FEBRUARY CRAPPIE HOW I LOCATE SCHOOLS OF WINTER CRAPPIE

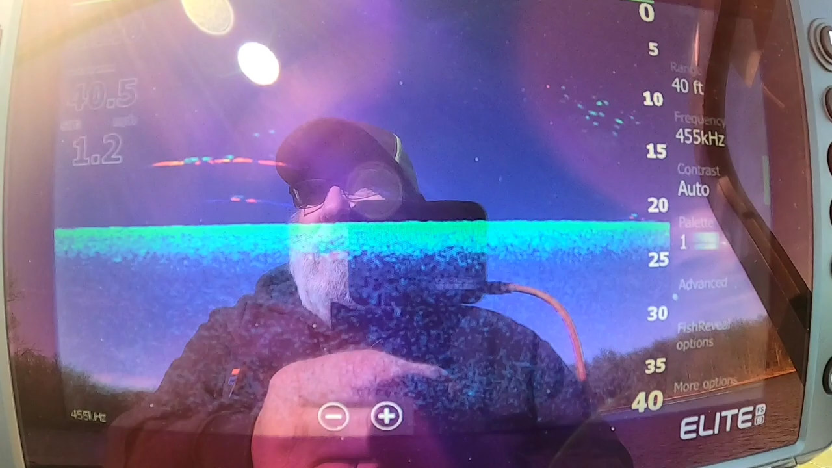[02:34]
There's some fish. Now we're headed right straight towards the bank.
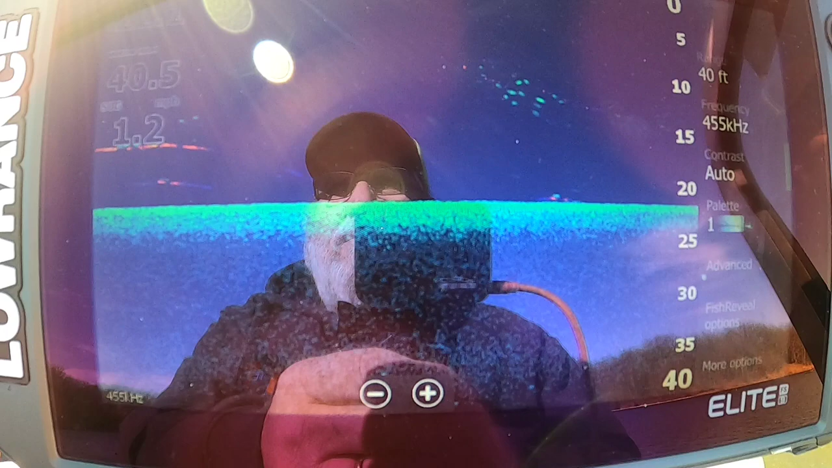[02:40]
And you should see this start coming up fairly rapid.
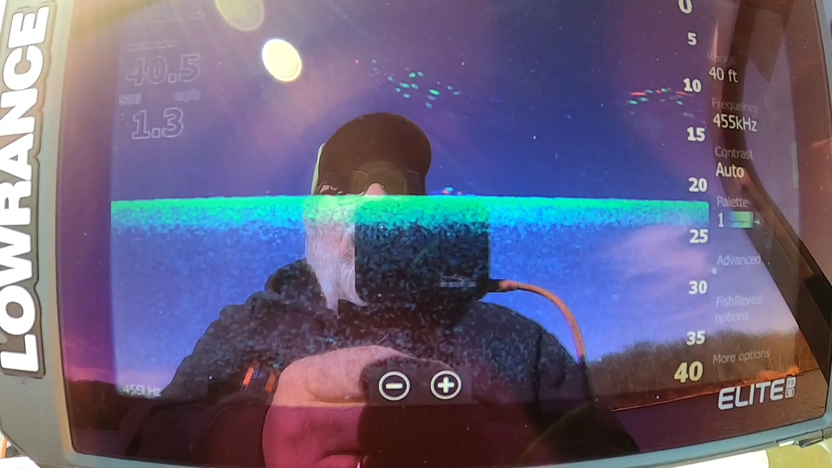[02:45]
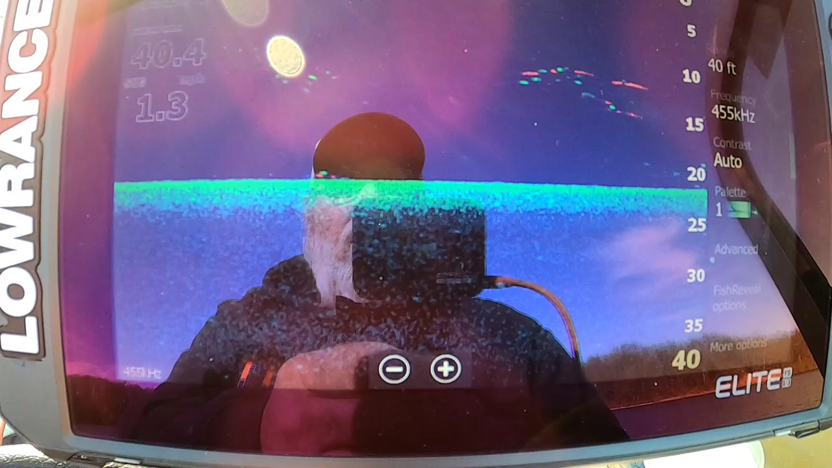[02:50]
There's a little fish.
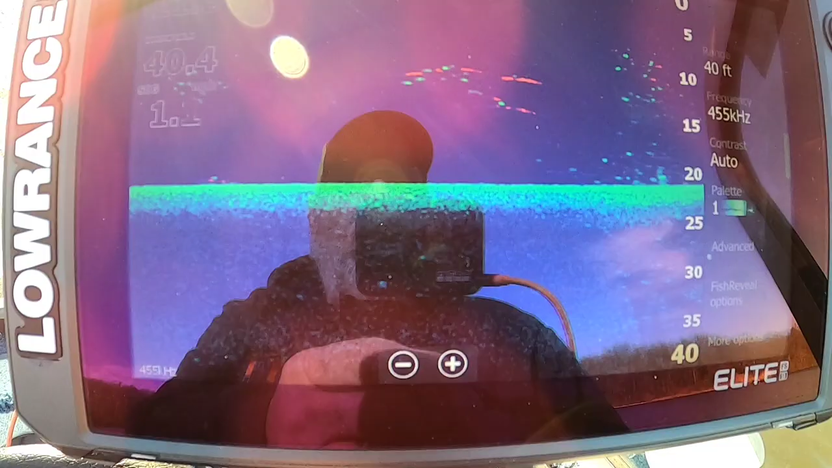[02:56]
All right now we're starting to come up.
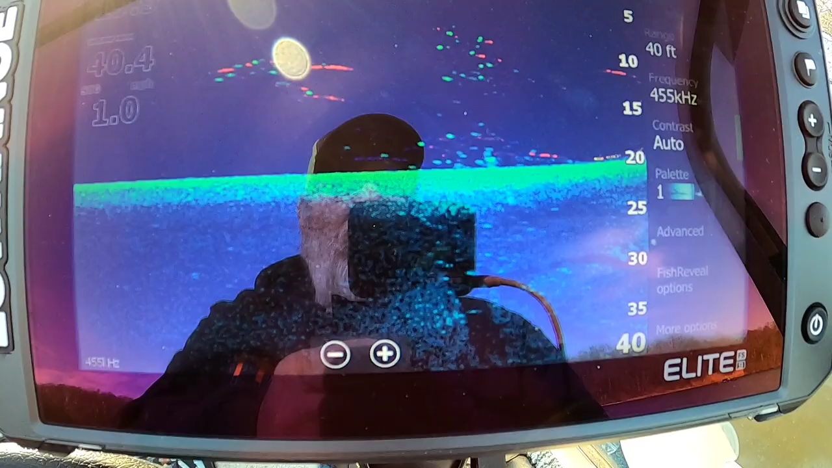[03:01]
Still on 15 foot of water.
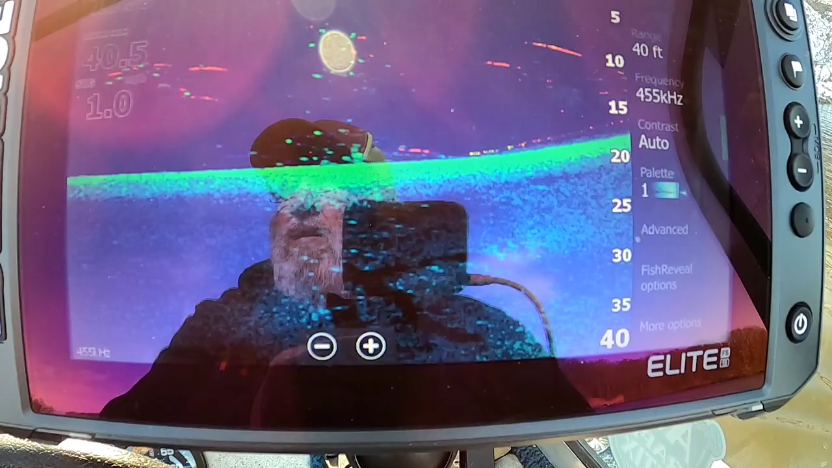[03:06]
There's our ledge coming up. It's a gradual ledge but it is a ledge.
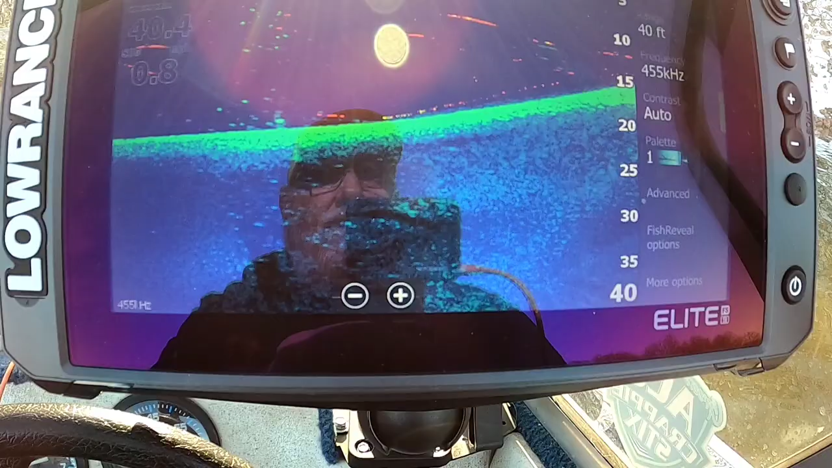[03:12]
There's some fish hanging on that ledge like that right there.
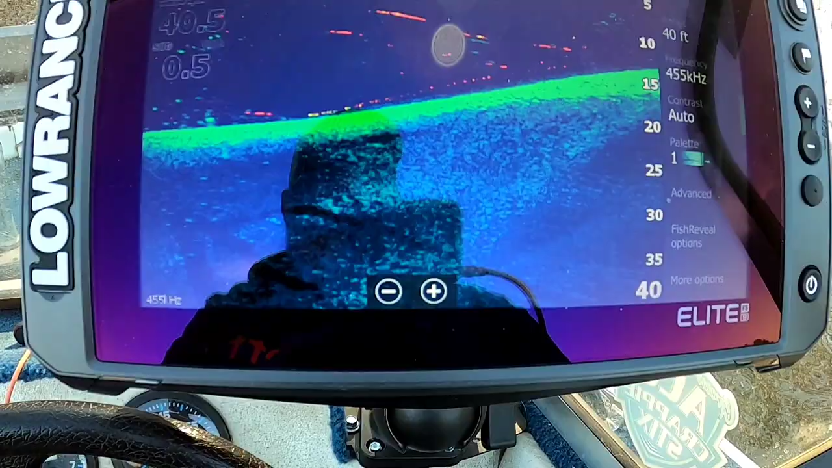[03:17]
We're in about 10 foot of water there.
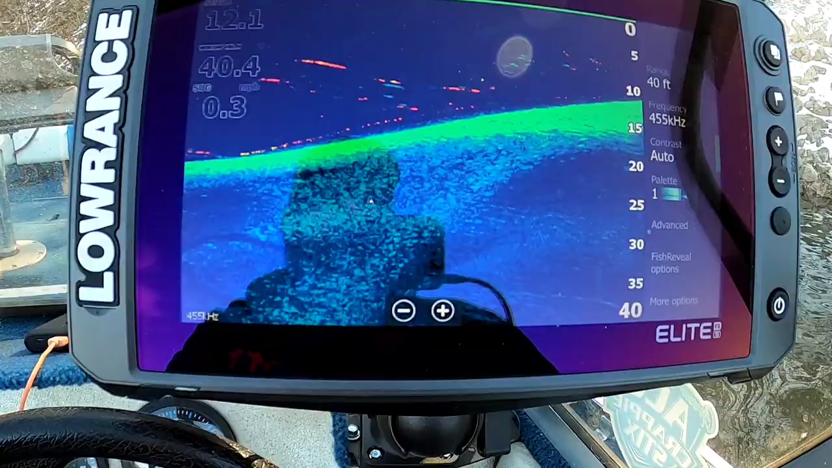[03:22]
And you can see I'm fairly close to the bank.
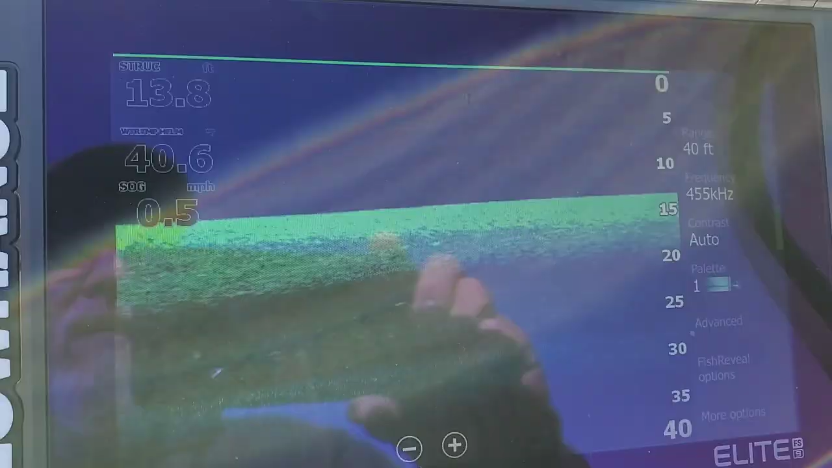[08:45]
On screen: speed 0.5 mph
You see there's a... We're in...
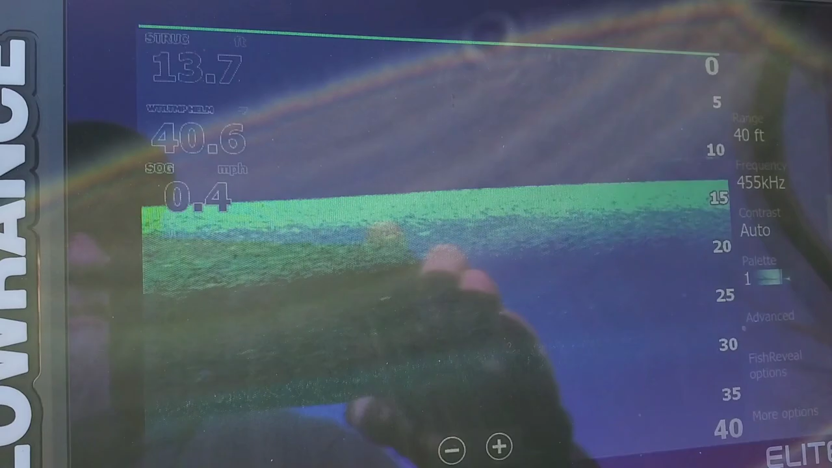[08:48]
On screen: depth 13.7 ft, speed 0.4 mph
Right now about 13 foot of water.
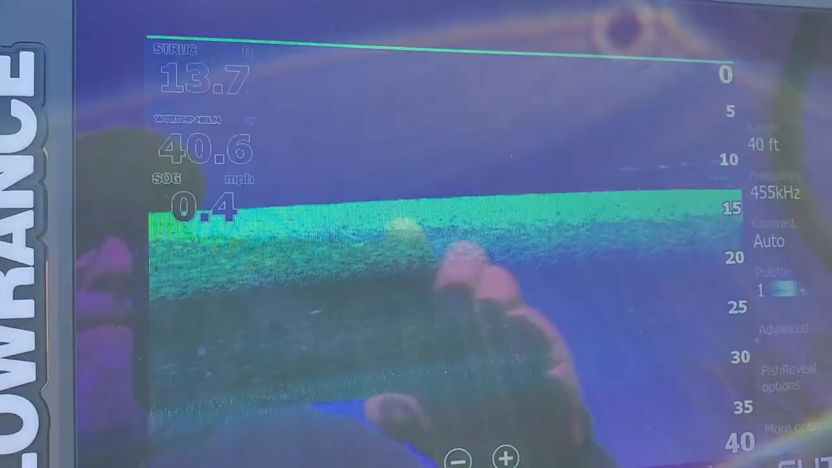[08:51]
On screen: speed 0.4 mph
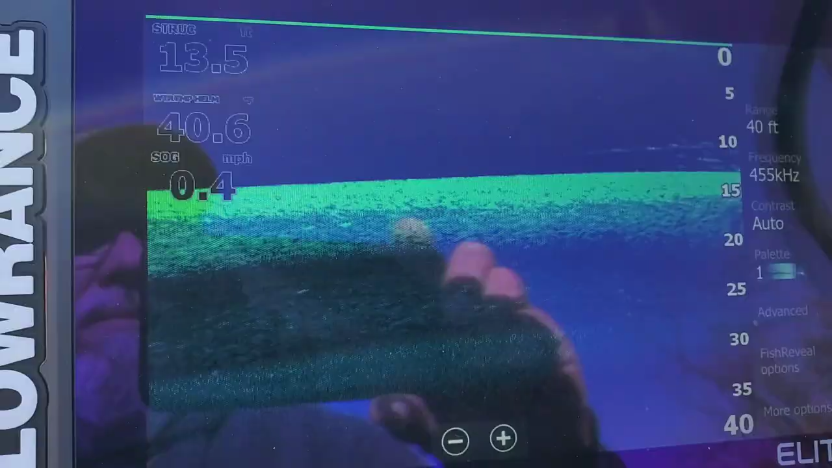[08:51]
On screen: speed 0.4 mph
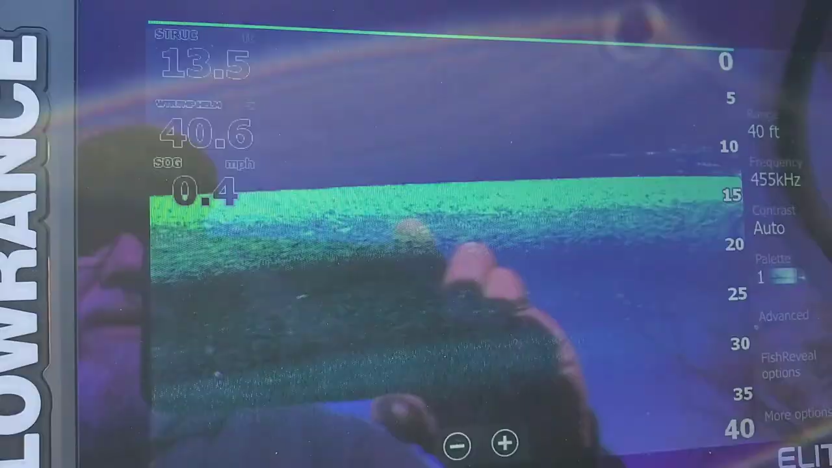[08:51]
On screen: speed 0.4 mph
But there's a few fish on that tree.
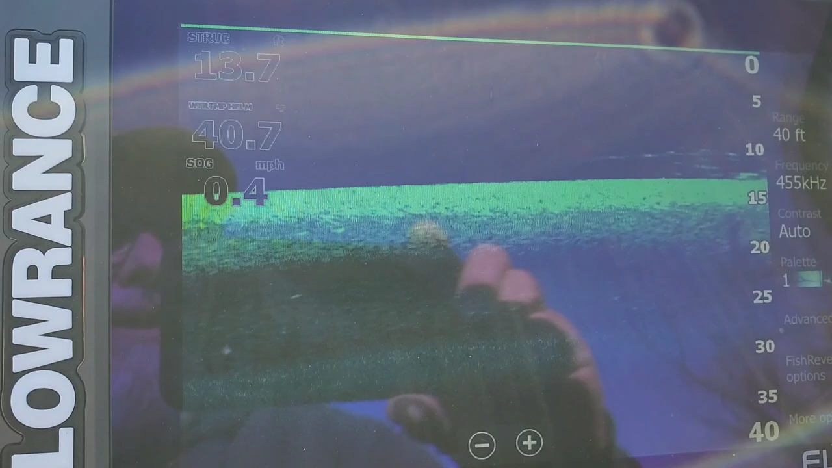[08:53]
On screen: speed 0.4 mph
There's a ledge here. It drops off. There we go.